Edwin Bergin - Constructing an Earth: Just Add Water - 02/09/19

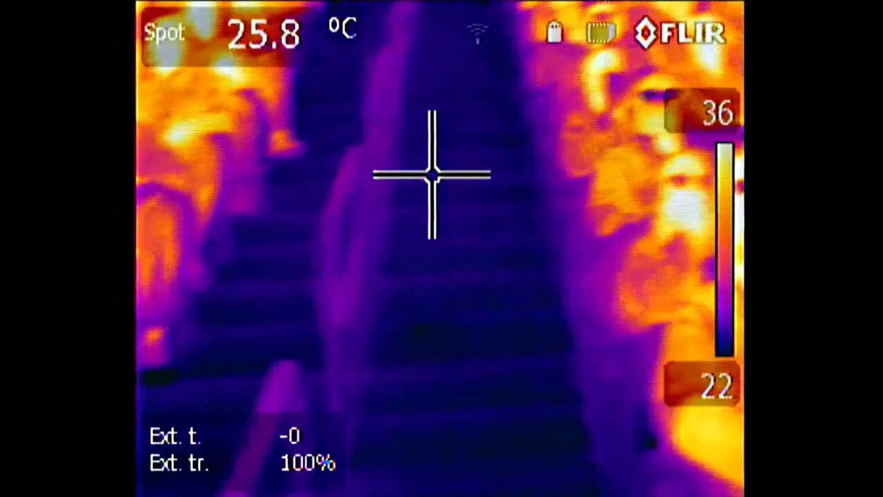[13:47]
On screen: spot 25.8°C
Can you come take it off for me? All right. Yeah, so it's really cool. So this was my colleague, John Monnier, bought this. He's an infrared astronomer. So you can look at yourself. We are heat sources.
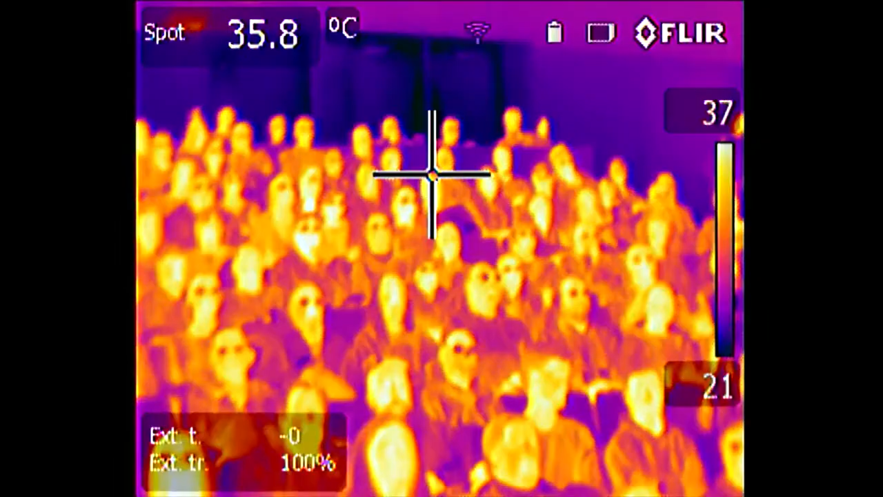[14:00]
On screen: spot 35.8°C
Heat comes out in the infrared here.
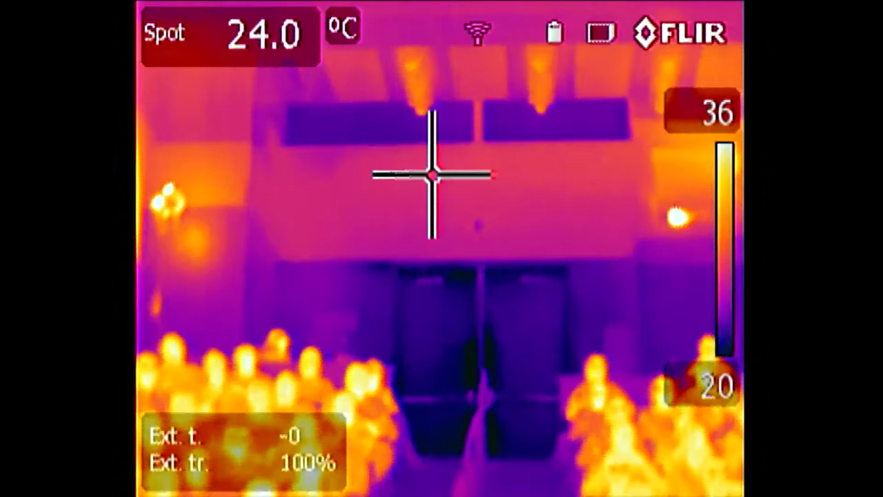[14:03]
On screen: spot 24.0°C
I'm going to point it at the door there and you can see it's 21 Celsius.
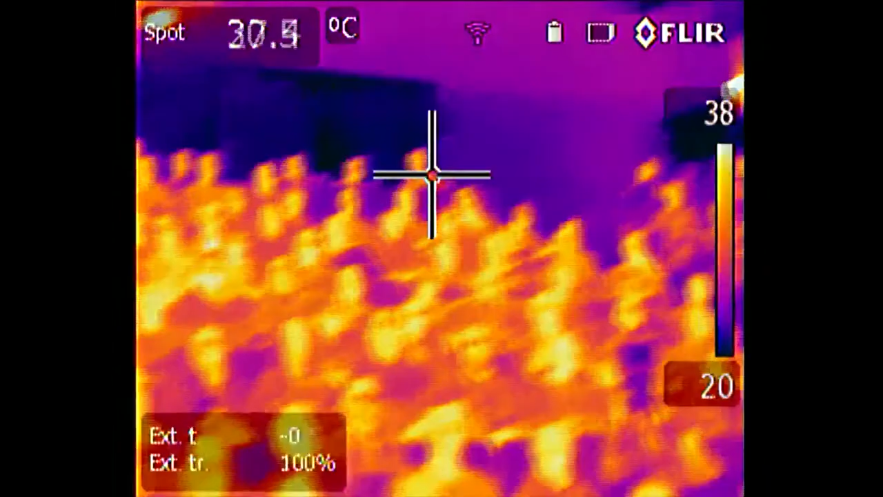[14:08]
I'll point it now at my child down here, you know, somewhere about 27, 30 degrees Celsius.
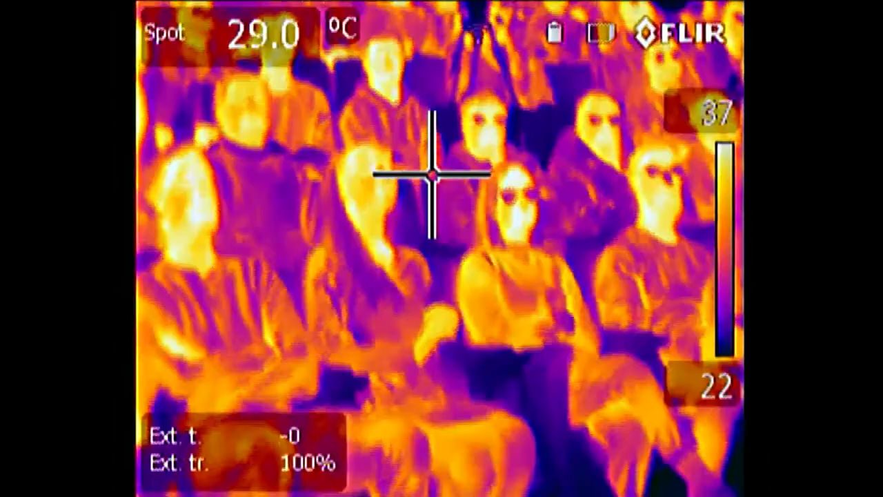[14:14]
On screen: spot 29.0°C
So heat, right?